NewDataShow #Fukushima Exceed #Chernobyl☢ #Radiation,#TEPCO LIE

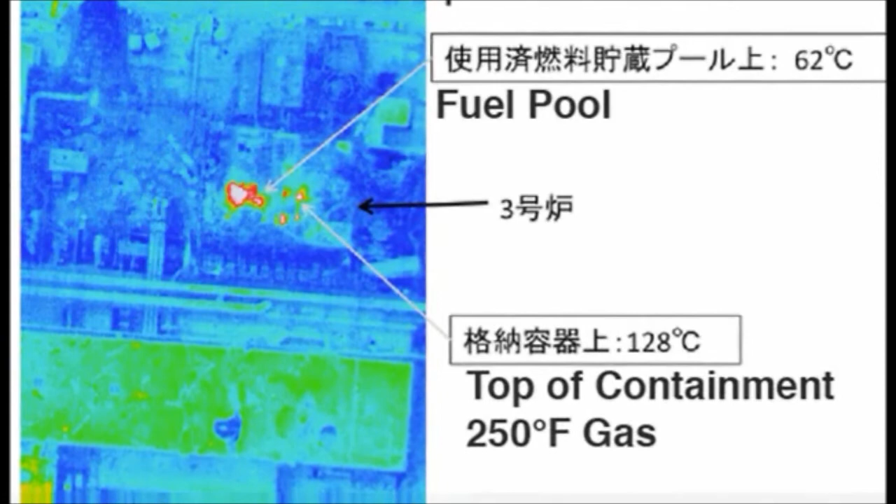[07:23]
These pictures definitely show a release of hot radioactive gas.